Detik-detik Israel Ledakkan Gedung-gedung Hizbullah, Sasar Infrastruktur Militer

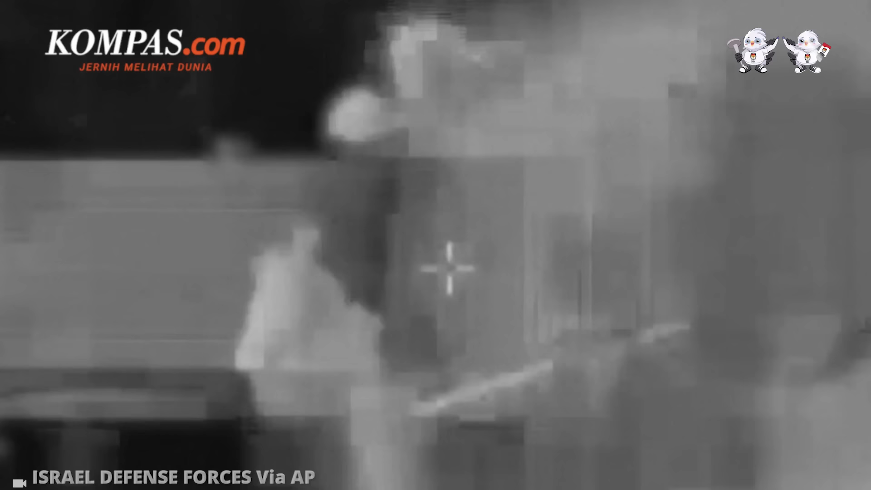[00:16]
Sasaran utama Israel mengarah ke infrastruktur militer dan pos pengabatan Hezbollah di Lebanon.
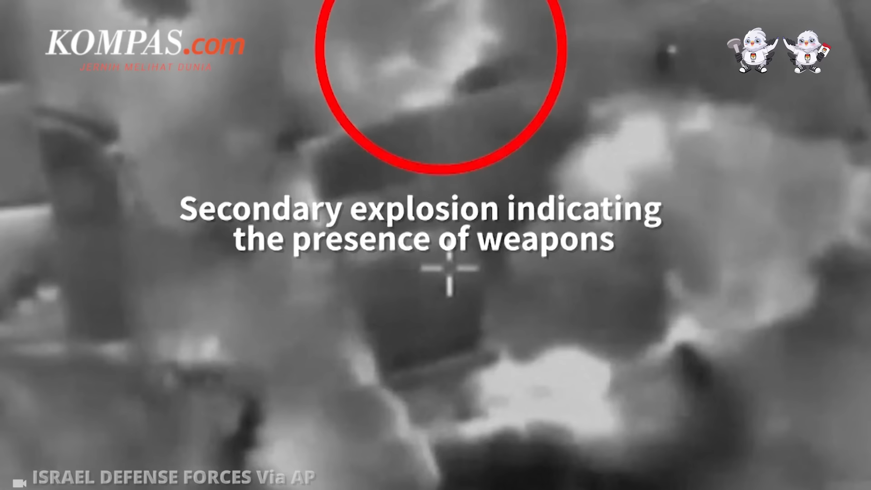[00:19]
Serangan itu dilakukan pada Senin 22 Januari 2024,